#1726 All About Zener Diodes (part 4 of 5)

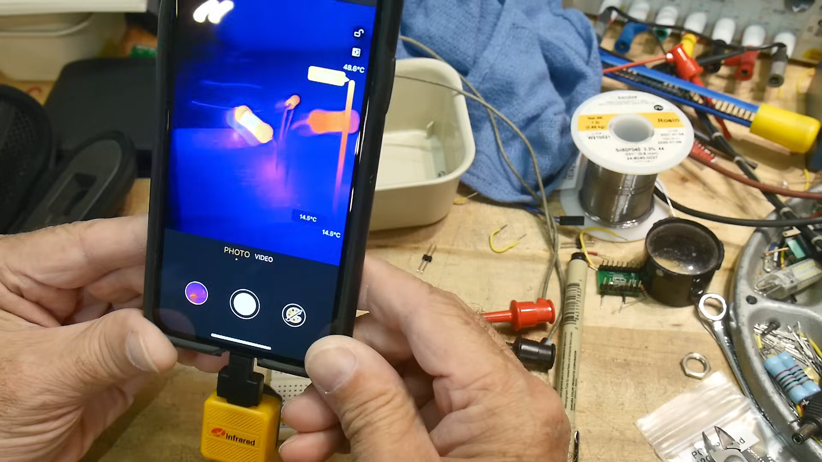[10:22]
Let's, uh, give us a picture here. Um, Um, yeah, so we have, uh, the hottest thing in here is the, uh, diode. I mean, the, uh, resistor, this hundred ohm resistor, because it's passing 52 milliamps. This resistor here is only passing 32 milliamps and the, uh, the Zener diode is passing 20 milliamps. And so we definitely have, uh, can you, can you see that?
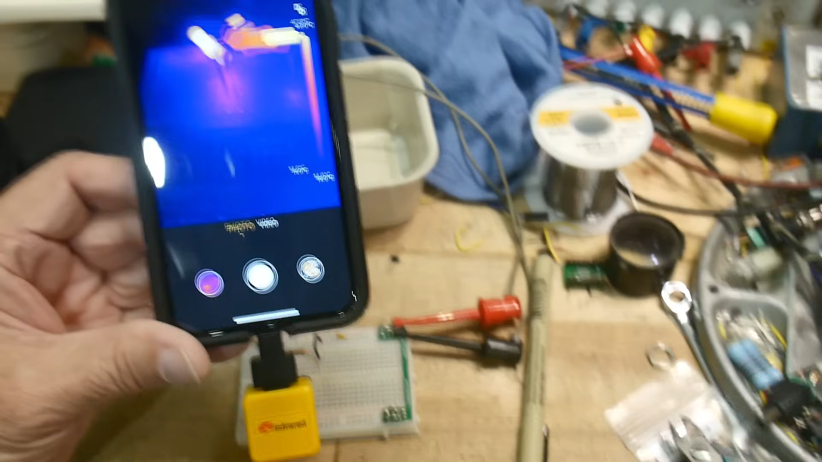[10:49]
Let me tilt it a little bit here. Uh, we have, uh, let me read it off here.
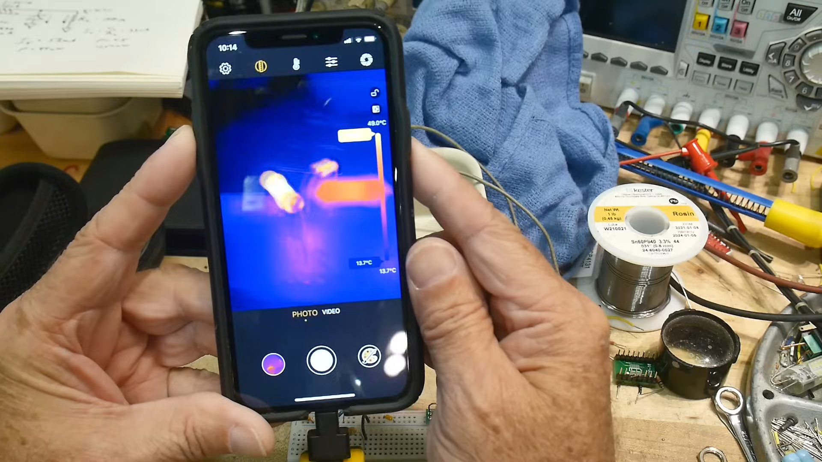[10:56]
We have 50, 50 C.
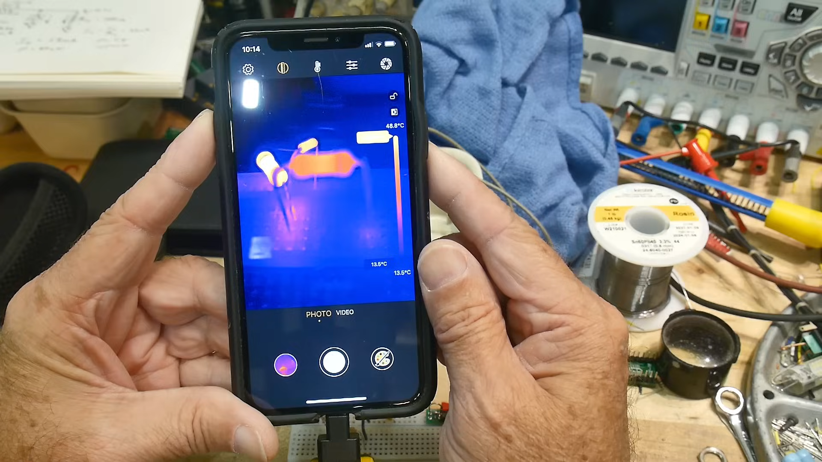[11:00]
So the 100, the, uh, 100 ohm resistor is getting up to 50 C.
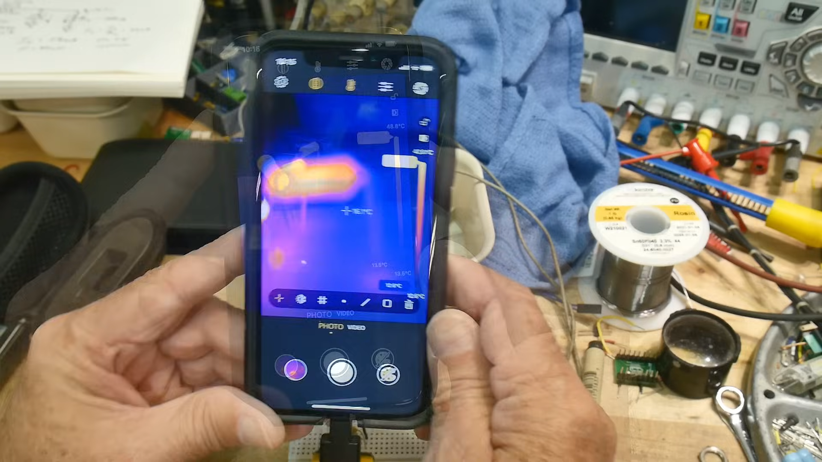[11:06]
All right. I've added a, uh, cursor temperature gauge in the middle here so I can put it on the resistor.
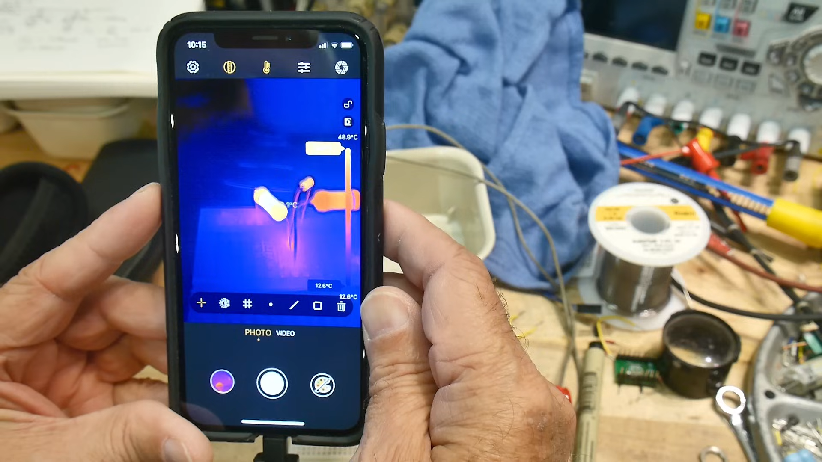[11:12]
It's measuring, uh, 48 centigrade. The little, uh, diode is measuring about 30, 38.
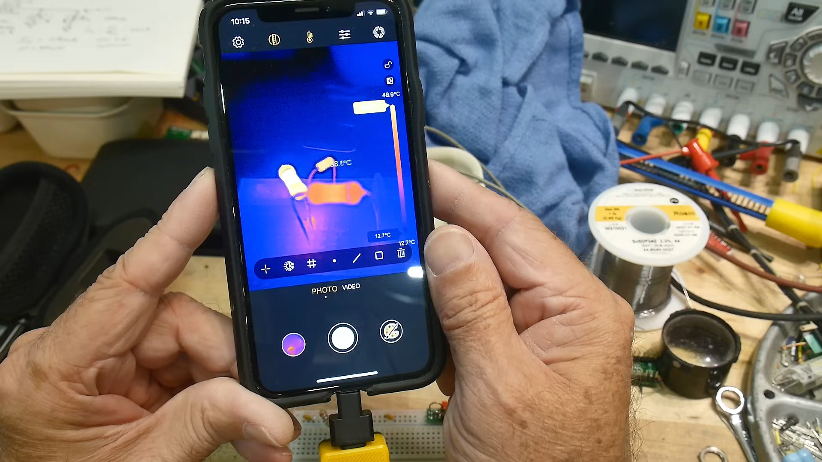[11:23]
And then the, uh, load resistor is measuring 35 centigrade.
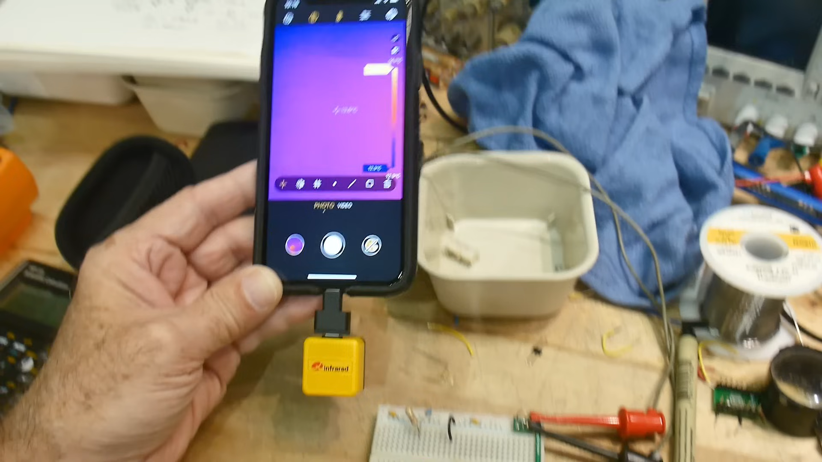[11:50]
our 100 ohm resistor should be getting the same. It's still 48k. Now, why is that the same? Because we still have 4.7 volts. The voltage drop across the, uh, load, the 100 ohm, uh, input resistor hasn't changed. But all the current's being dumped into the little, uh, zener diode.
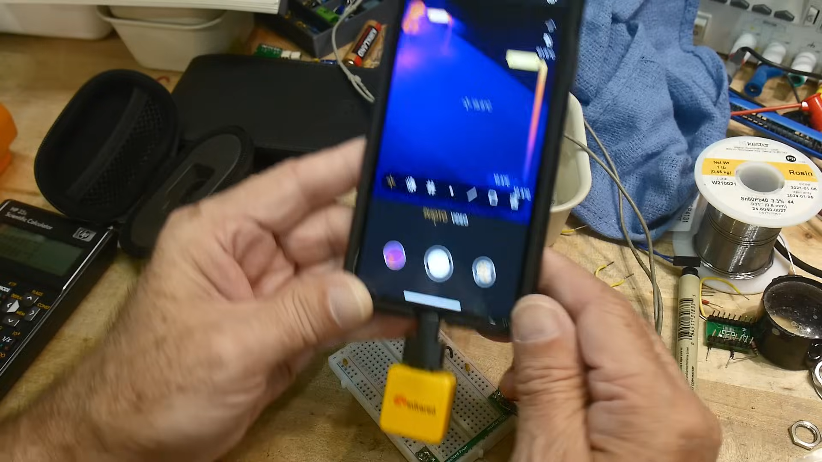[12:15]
Okay. And so he should be getting toasty.
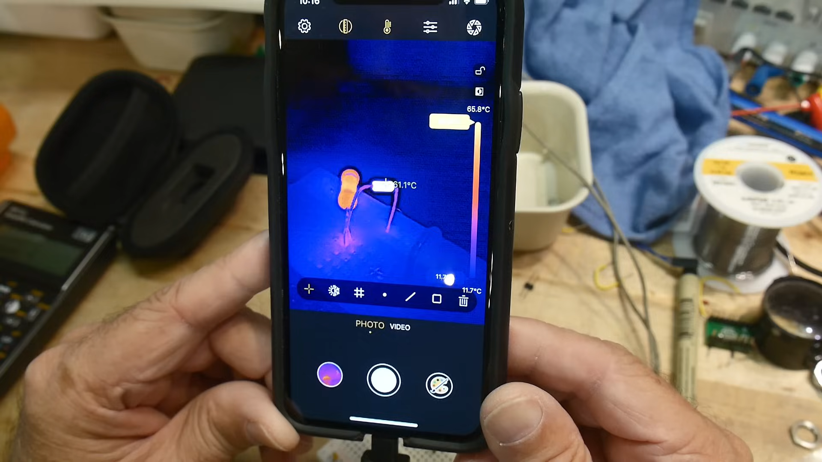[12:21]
On screen: scale top 65.8°C, scale bottom 11.7°C
And yep, that zener diode is getting up to be 63 centigrade.
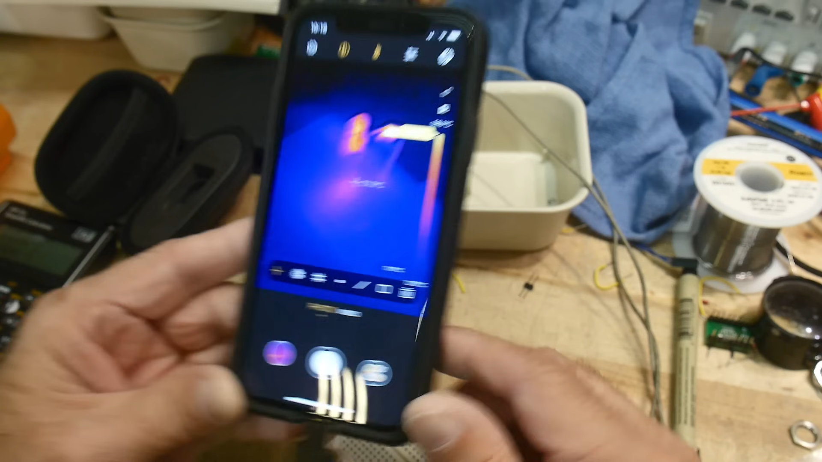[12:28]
Yeah. So he's getting toasty without the, uh, but still okay. He's still within spec.